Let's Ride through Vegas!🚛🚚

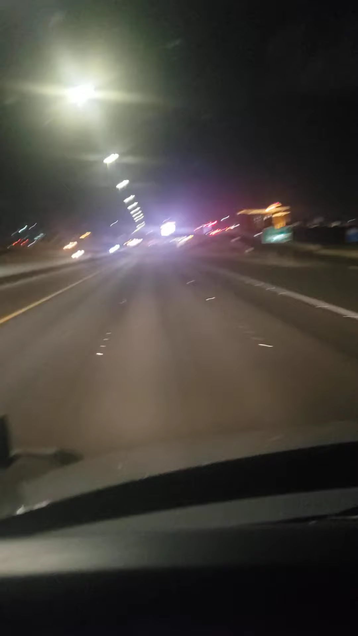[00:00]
up. She thought maybe y'all would like to ride through Vegas with me. Check out the scenery and all the lights. For those who haven't been to Vegas before, here we go.
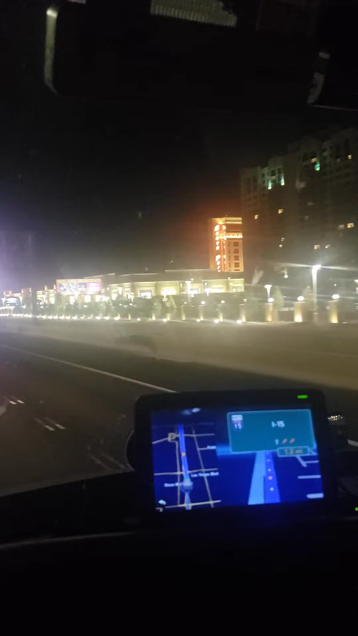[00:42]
What it say, the city that's always lit up. Got a whole lot going on. That's South Point with all the coming attractions.
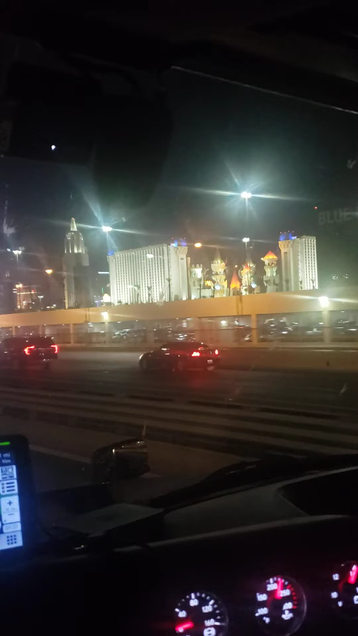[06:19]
Check it out, take it all in. For those who have never been to Vegas, you know, there's been some people probably have been to Vegas, but some people haven't. So, here, you see it, you see what I see.